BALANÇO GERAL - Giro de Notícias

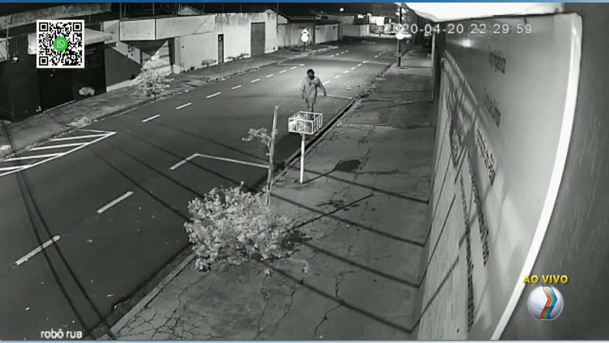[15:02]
Preste atenção num homem que está andando na rua simplesmente. Olha o que ele faz. Olha lá. Olha isso. Ellen Vilela tem as informações. Jogou todo o lixo fora, Ellen.
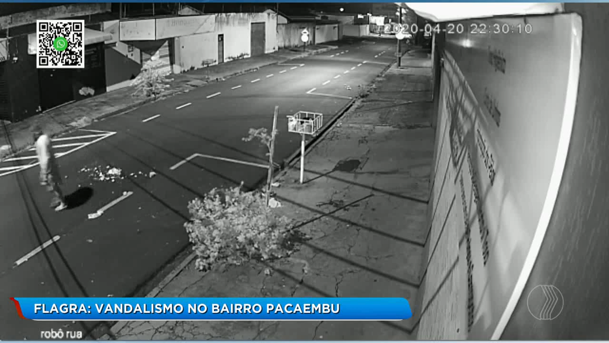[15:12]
O que é isso, Ellen? É, o morador ficou sem entender, Rafael.